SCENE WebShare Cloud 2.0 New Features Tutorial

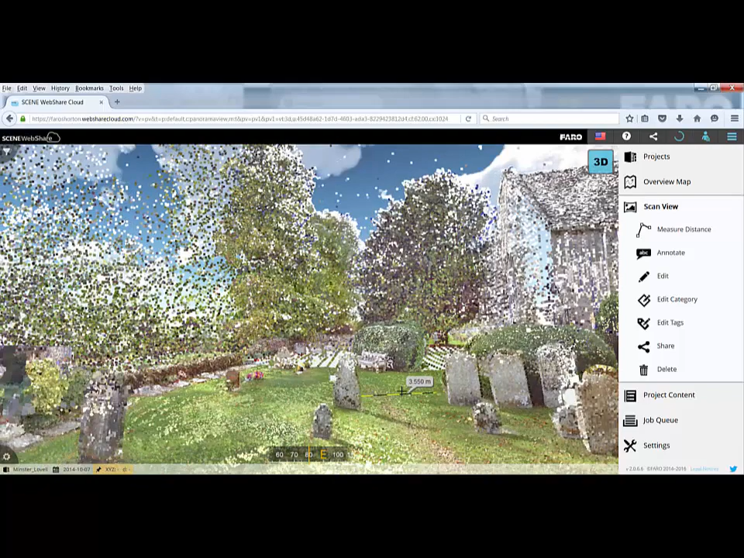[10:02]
and then I move in and move around, and then pan, pan around, what you can see is actually I missed the edge of that gravestone. So were I providing dimensions to a client, and I was reliant on my clicking in the point cloud, you can see I've actually got the dimension wrong. And you can only see that really in the 3D view. So it's a good way to navigate around and make sure you're putting things in the right places. Whilst we're in the 3D view as well, we can also use the coordinate picker by picking on any points,
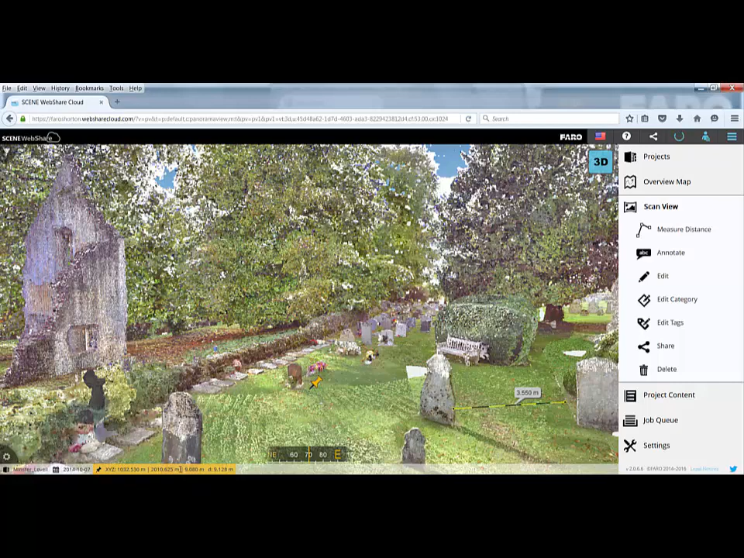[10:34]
and it will give us the X, Y, Z value of that particular point. Again, we can also use the annotation icon and annotate in the 3D view, which makes it a lot easier to put our annotation notes in the right location in the 3D view, or we can just cancel.
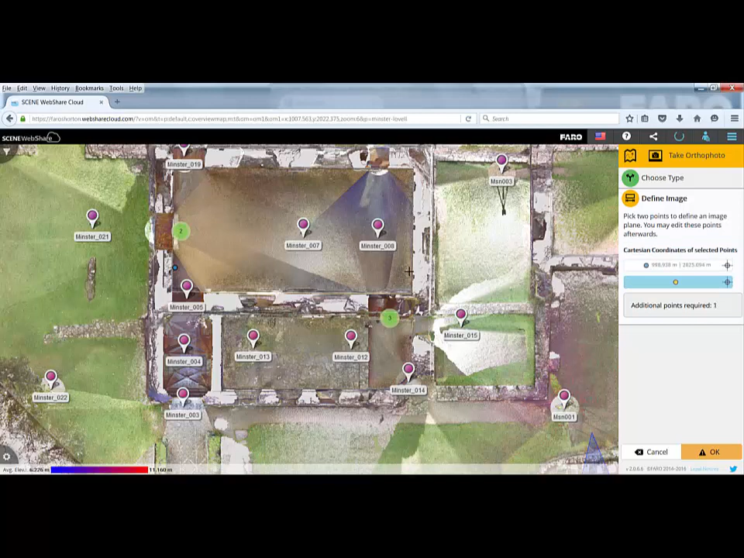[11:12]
I can then adjust which direction I'm looking in, so I want to look at this particular wall. I can adjust my depth, so I can look further away to pick up the wall.
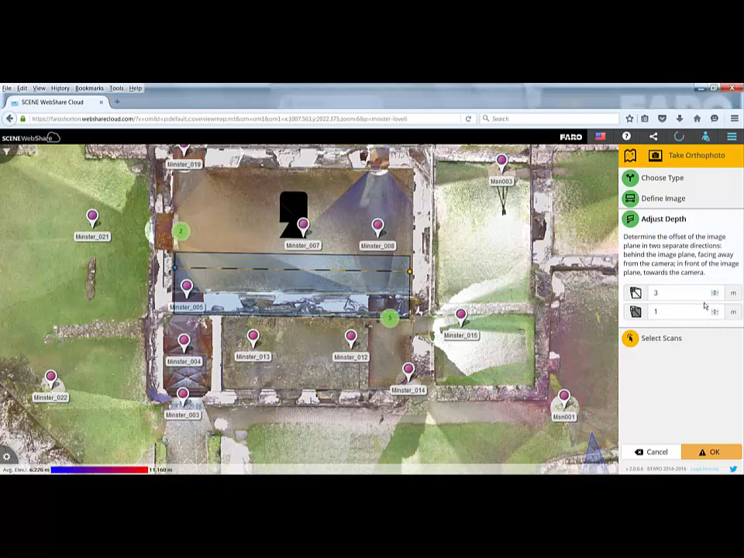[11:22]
Then I can select my scans by clicking on the select scan icon, and I want that scan, that scan, and that scan to be included. I then set my elevation range. So here I can't really see my elevation range, but if I click on one of the scans,
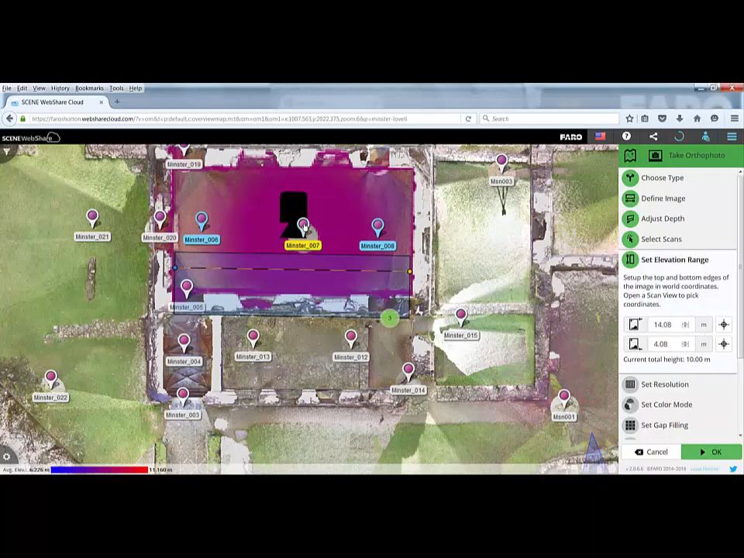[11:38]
and I go to the 3D view for that scan, so I've just navigated up so I can see over the top of the wall there.
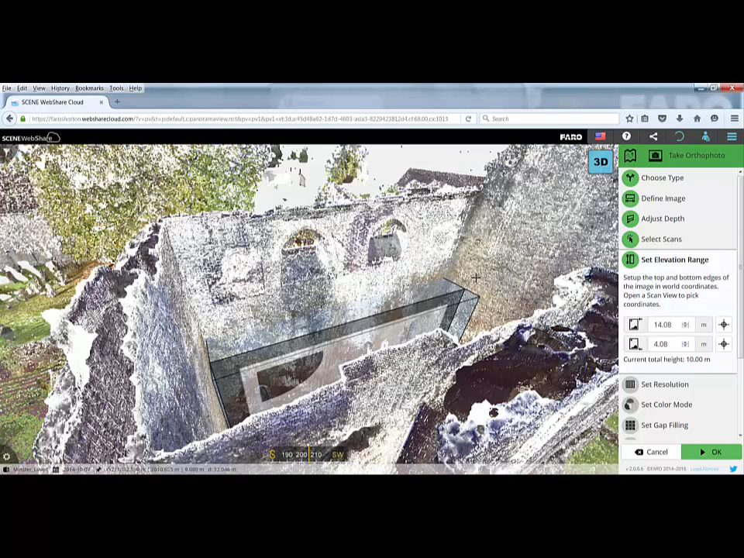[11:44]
And using the bar here, I can then very easily make sure I'm picking up the whole elevation of that particular wall in the 3D view before we then go on and set up the rest of the settings for our orthophoto.
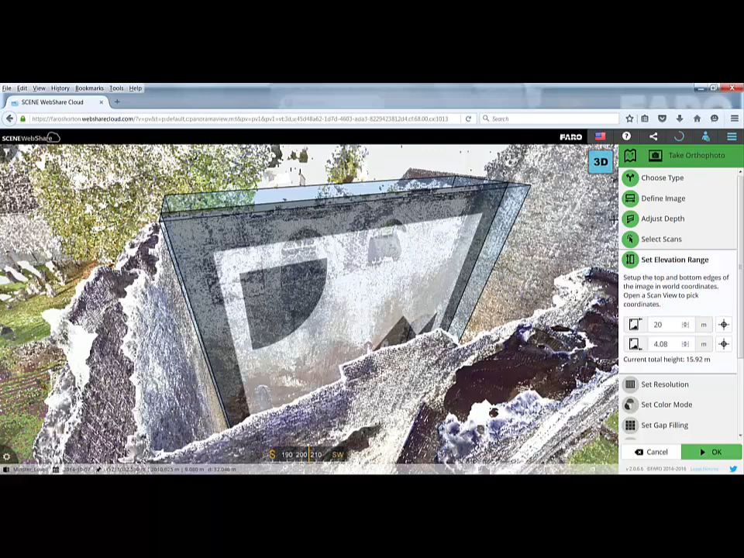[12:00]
So again, another benefit of using the system in 3D. If we just cancel that now. One of the other things that we can do is if we go into any one of the scans and we view them in 3D.
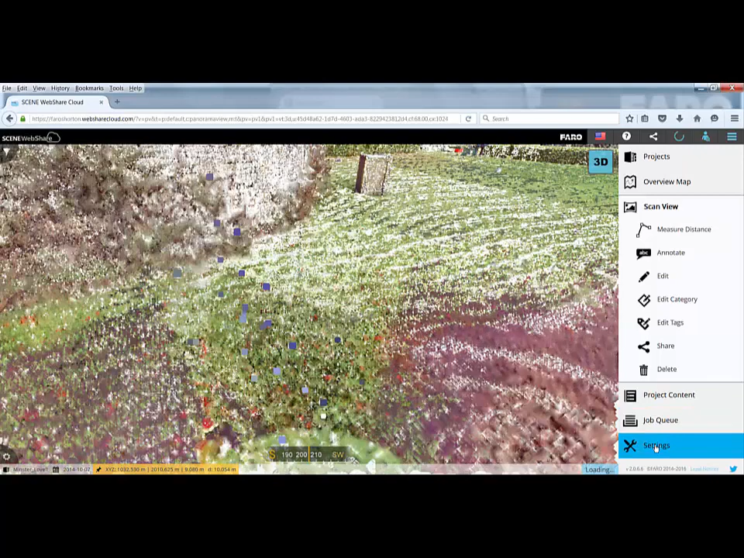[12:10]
If I go to my settings and my scan view settings, as well as setting the resolution for our panorama image,
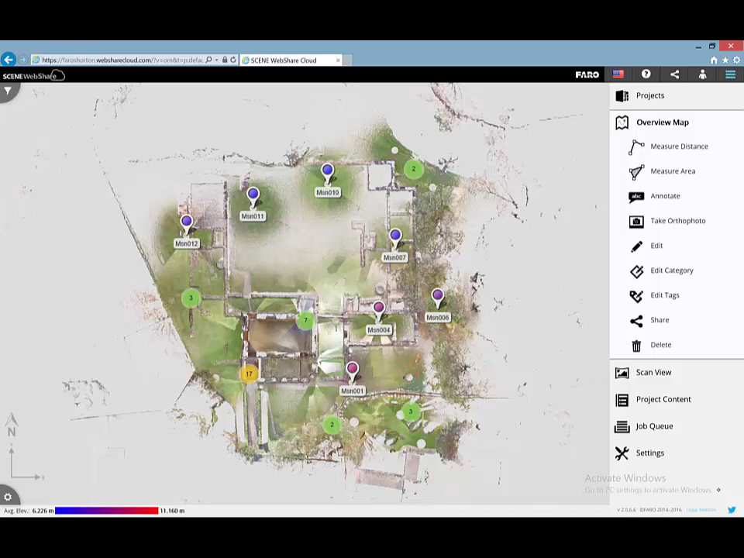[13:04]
I can pinch, zoom and pan with a single finger.
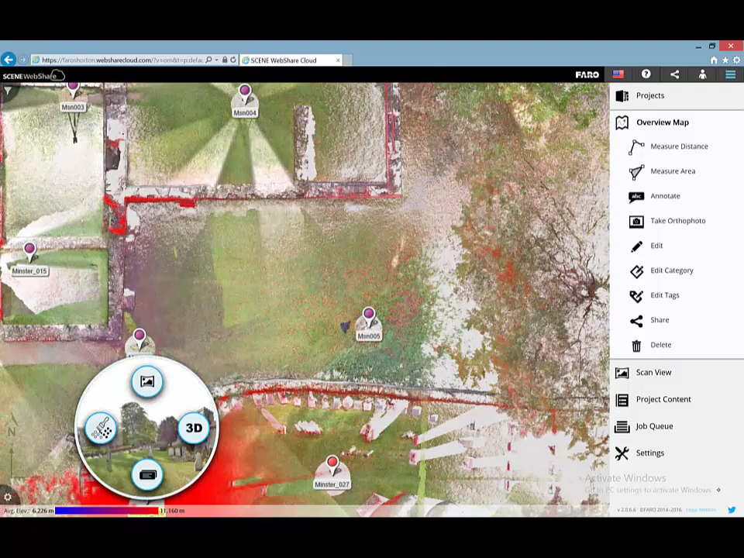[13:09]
If I click on any of the icons, I can go to the 3D button again. This will load in.
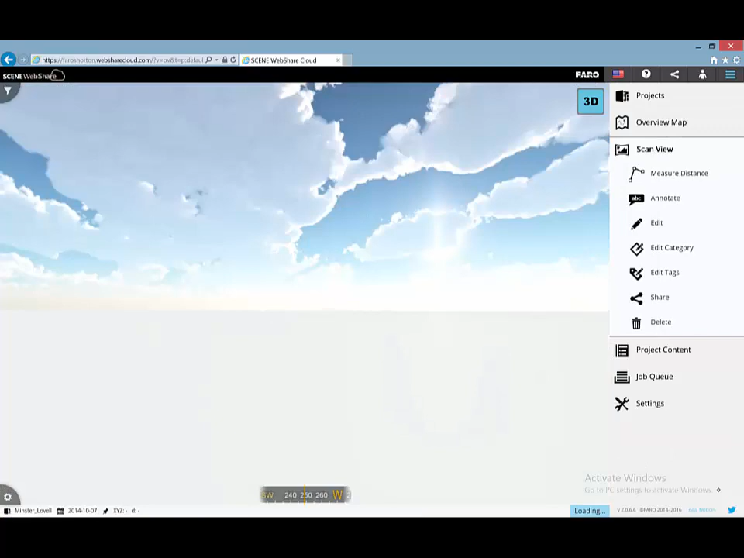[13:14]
This one might be a little slower because I'm working off my WiFi here, but it will still load in that 3D data.
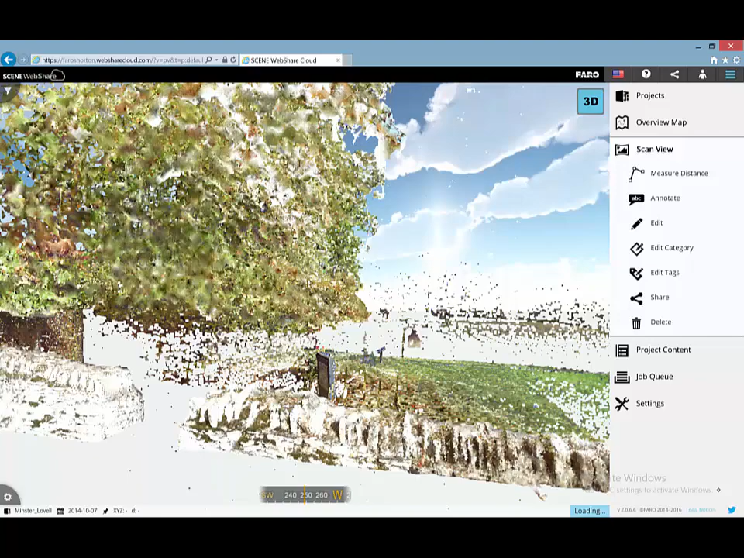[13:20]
I don't need to wait for that data to load in.
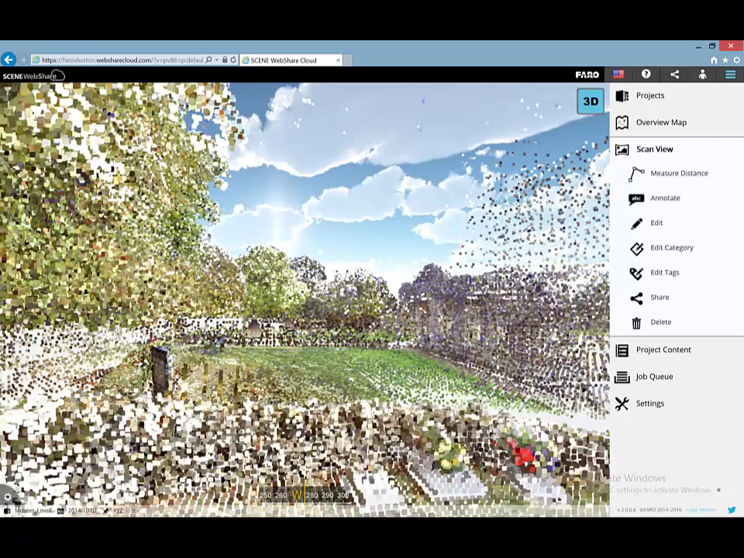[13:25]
Straight away, just using a single index finger, I can navigate around my point cloud and start to move around.
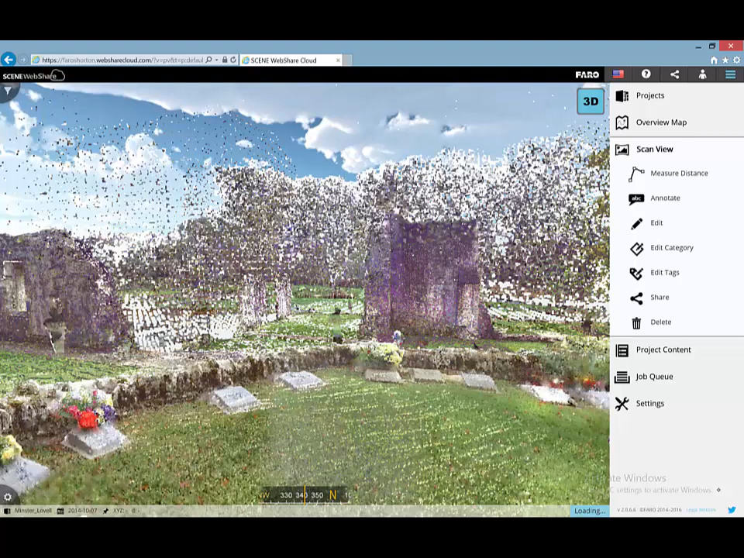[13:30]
The difference here is that we also have what we call a virtual joystick. So at any point when this data is loaded into the screen, if I click and hold with a single finger on the left or the right hand side of the screen, I get the virtual joystick which will allow me to move in or out of the point cloud. At the same time, I can use my other hand to navigate left and right around the point cloud.
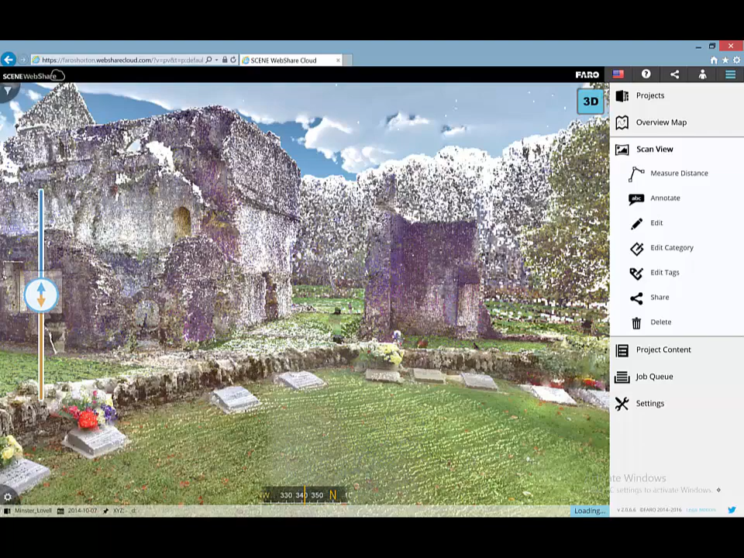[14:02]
So on the left hand side of my screen here, if I click and hold, I get my virtual joystick where I can zoom in and I can zoom out, literally just by sliding my finger up and down the screen,
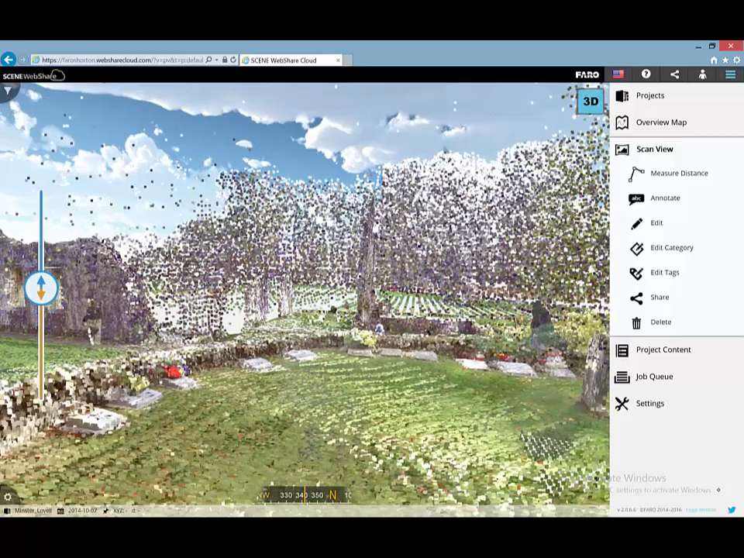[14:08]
and at the same time, I can start to navigate around the point cloud.
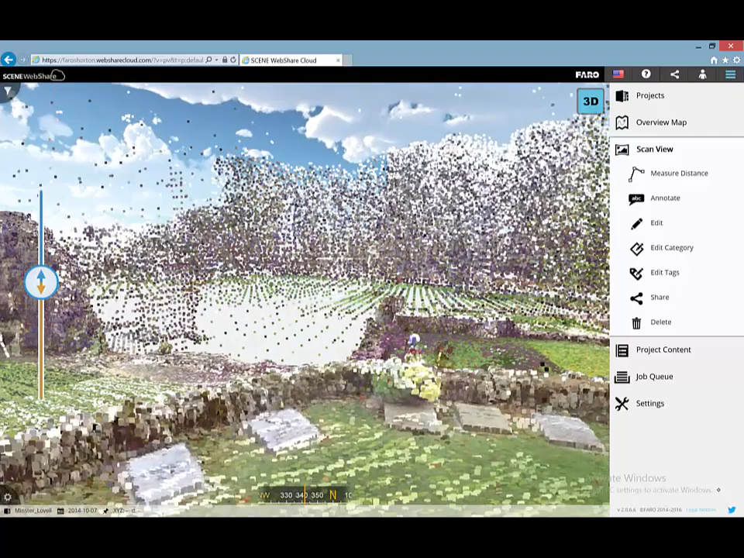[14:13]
So I can effectively go for a walk through the point cloud.
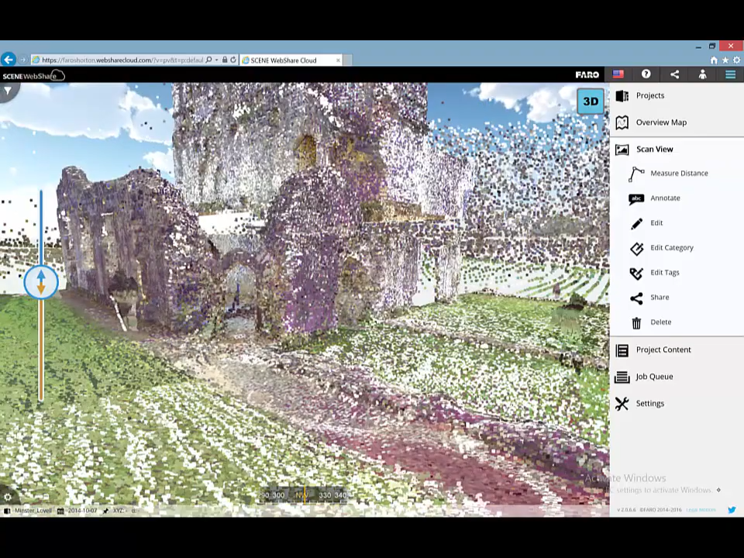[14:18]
So if we want to come down here and go for a walk through this door, we can do.
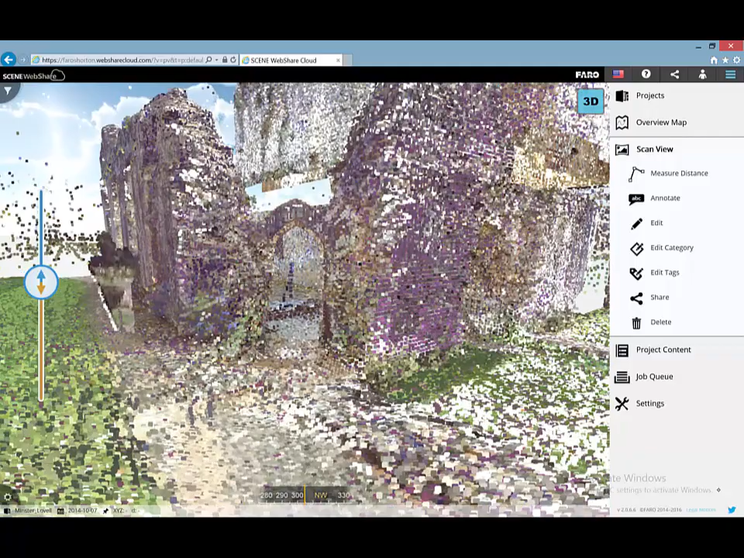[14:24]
Again, it takes a little bit of practice to get used to, but you are walking around and navigating within the point cloud virtually to give you complete control.
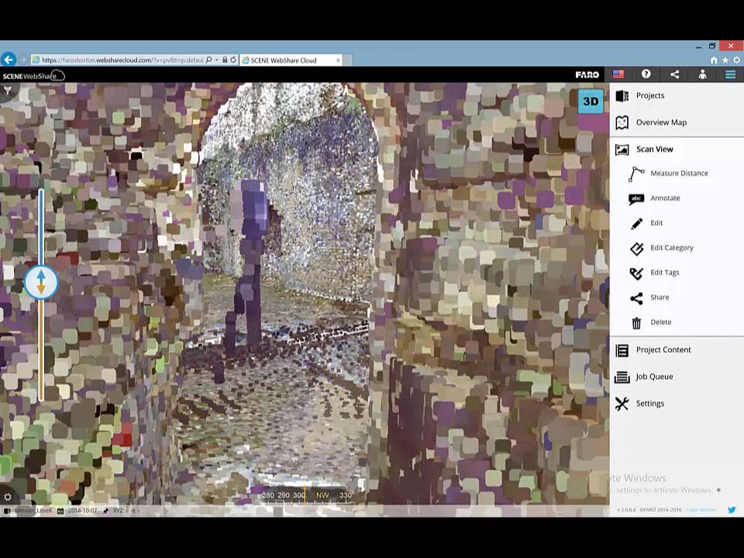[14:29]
So if we go through the door, I will come around to the right and into the main hall.